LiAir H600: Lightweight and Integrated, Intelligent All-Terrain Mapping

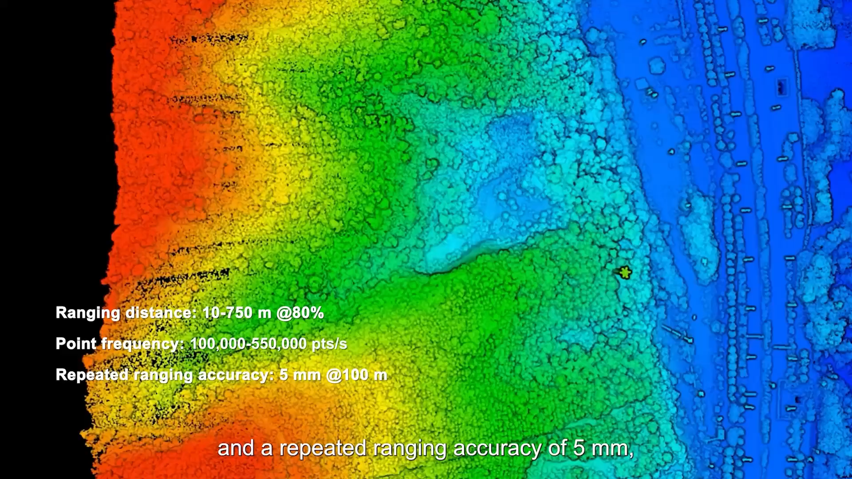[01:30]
and a repeated ranging accuracy of 5 millimeters, providing a wider coverage area and higher precision for data collection.
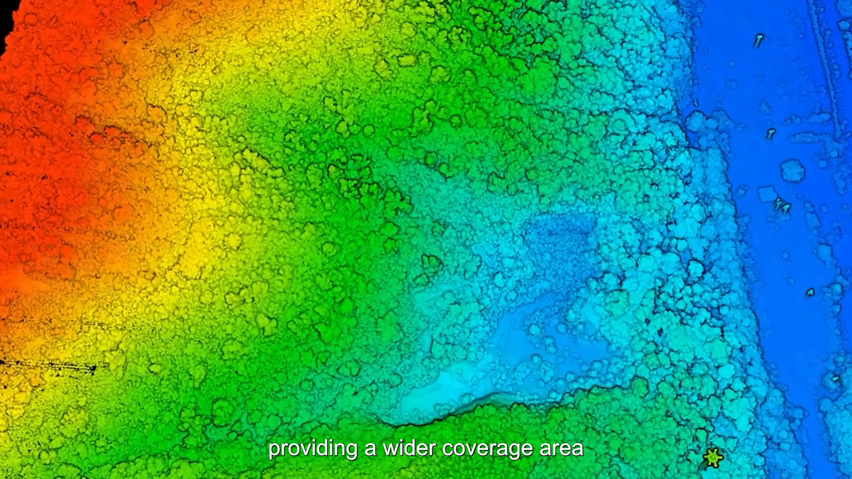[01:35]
Data preprocessing software has also become a breeze.
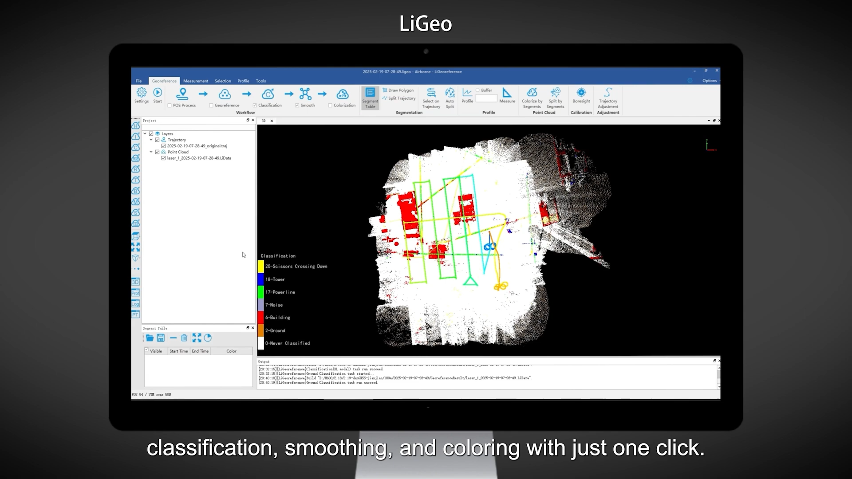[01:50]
It can be seamlessly integrated into the post-processing software,
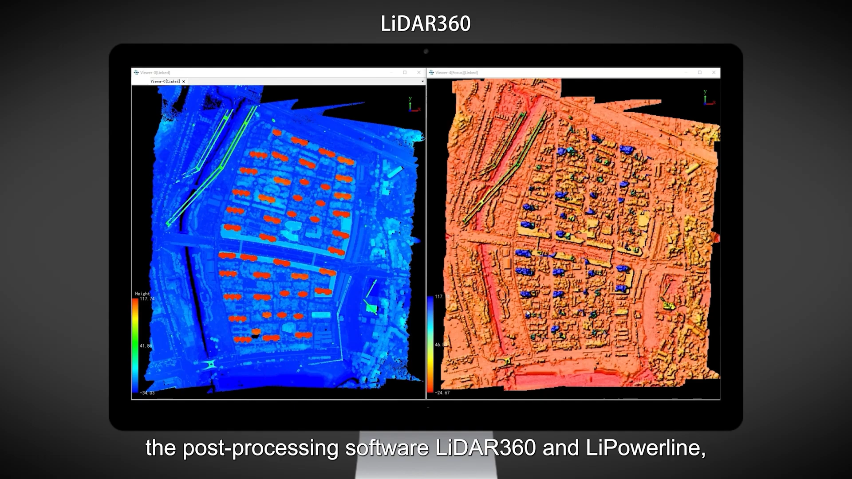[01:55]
LiDAR 360 and LiPowerLine, and can also generate various reports, greatly improving work efficiency.
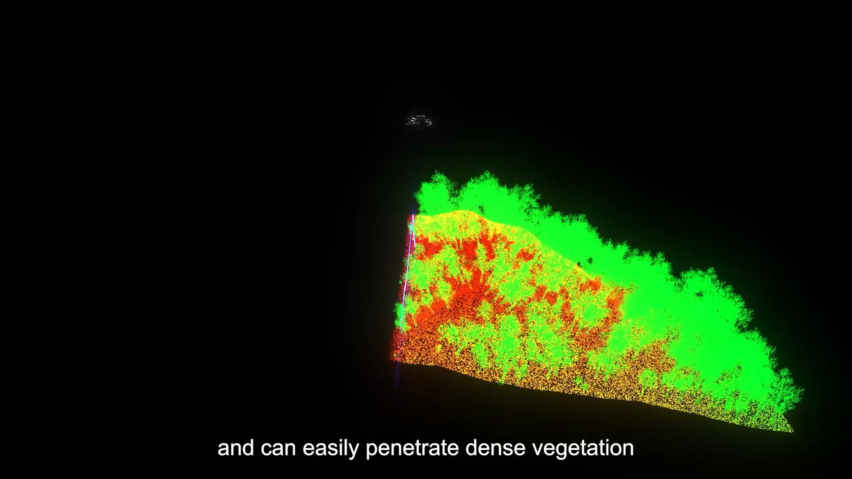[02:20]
It supports infinite returns and can easily penetrate dense vegetation to obtain accurate terrain data.
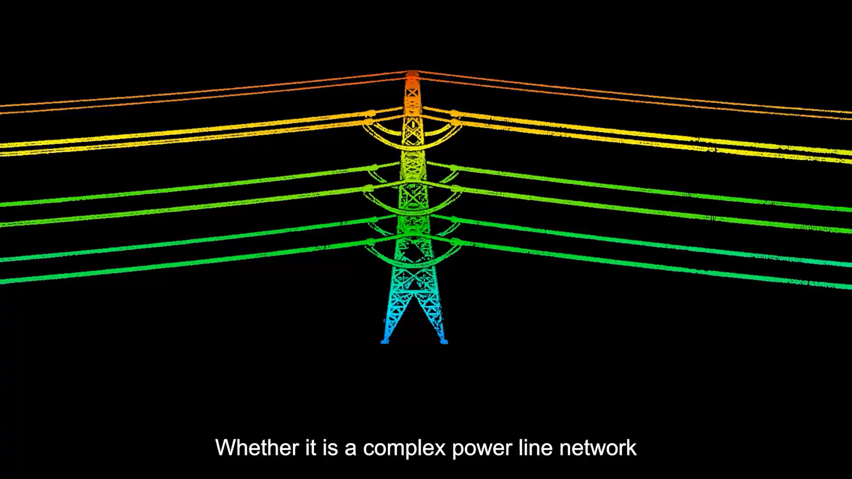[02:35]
Whether it is a complex power line network or buildings with various shapes,
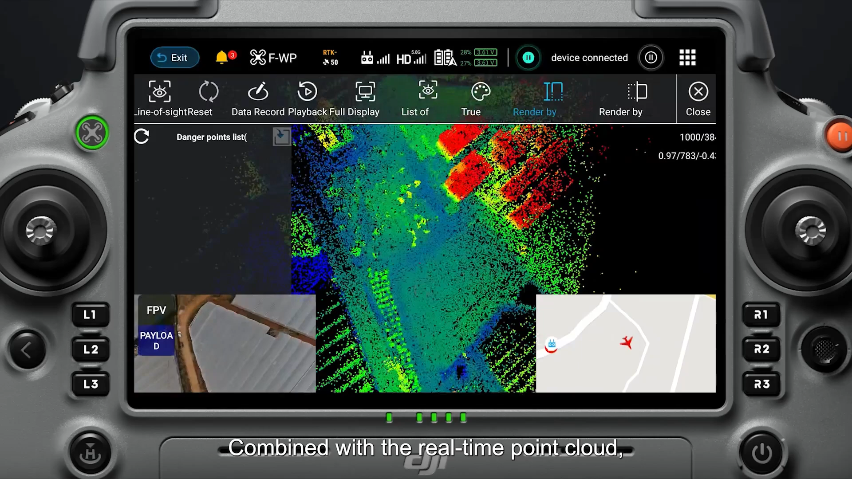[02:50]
Combined with the real-time point cloud, you can view the collection scene,